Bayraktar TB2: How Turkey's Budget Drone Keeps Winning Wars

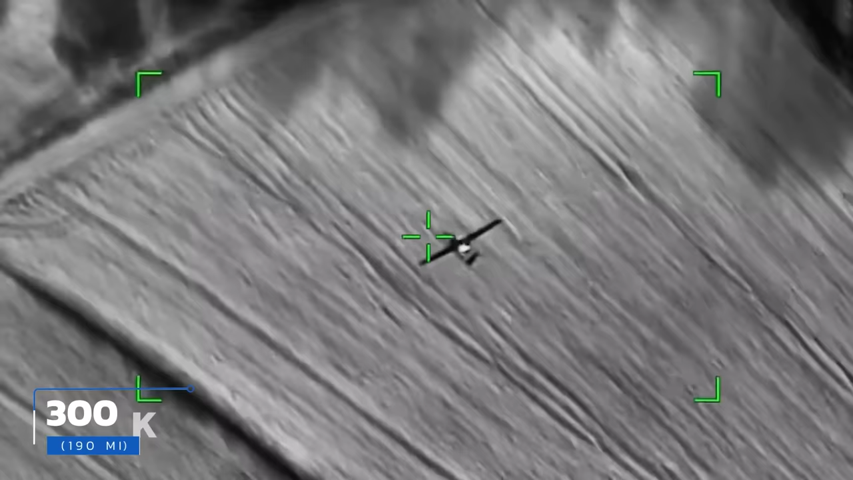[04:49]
With a communication range of 300 kilometers or nearly 190 miles, TB2s can stay aloft for a maximum of 27 hours and 3 minutes.